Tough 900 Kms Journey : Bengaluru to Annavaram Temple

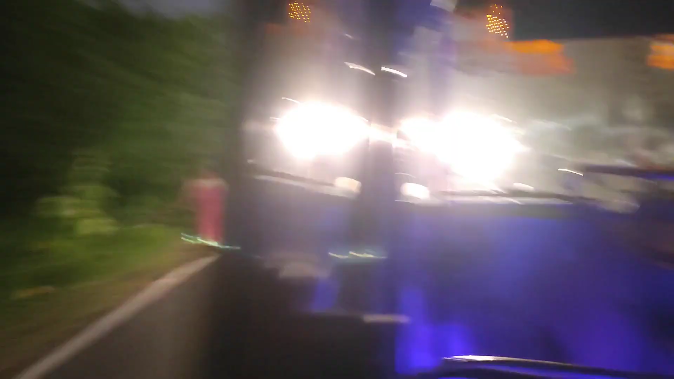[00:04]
This guy is going very slowly.
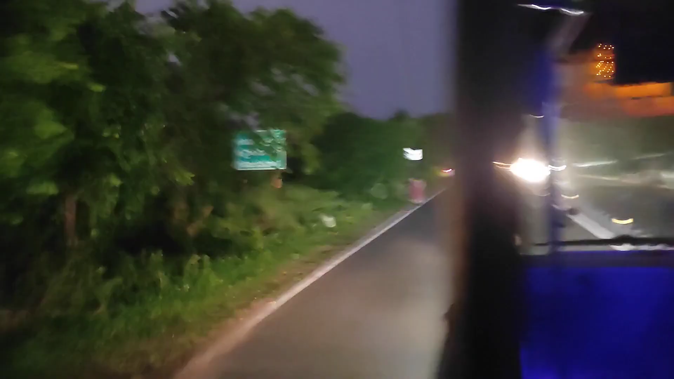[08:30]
This guy is going very slowly. He is watching phone and going slowly.
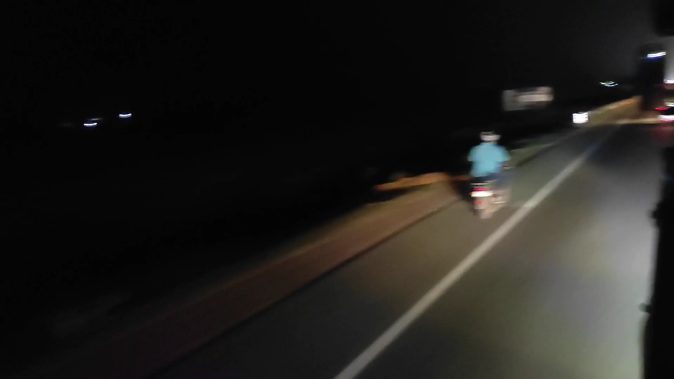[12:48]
He took 7 hours below 70, below 40 average. This guy is also going slowly. This is also below 40 average.